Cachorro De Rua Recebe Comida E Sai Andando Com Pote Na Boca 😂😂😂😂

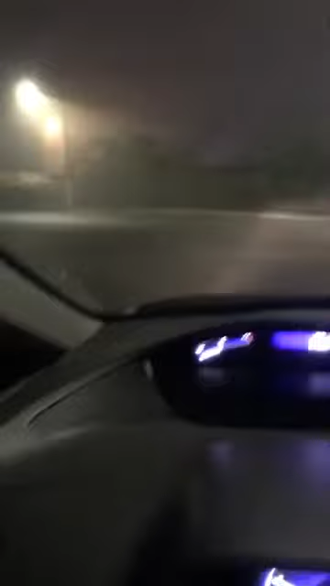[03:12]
Hoje é o primeiro dia que eu posso dizer para vocês que eu e a Grazi estamos melhor. É o primeiro dia que eu tô respirando depois de 2 semanas de pneumonia. Nessa madrugada aqui deve estar aqui uns 5 graus. Aqui na região de Mauá, Santo André, tá geando praticamente. Ó, tá neblina muito forte. Mas eu vou falar para vocês uma coisa, um vento, gente.